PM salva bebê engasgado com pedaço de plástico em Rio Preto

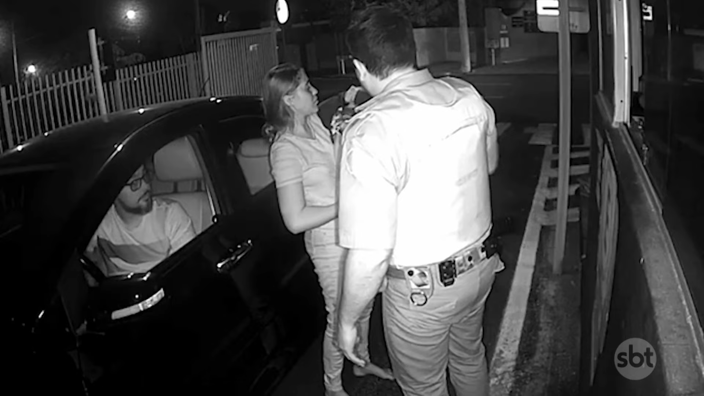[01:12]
Realiza as manobras de desengasgo. A mãe desesperada, porque a criança mostrava que estava com muita dificuldade pra respirar.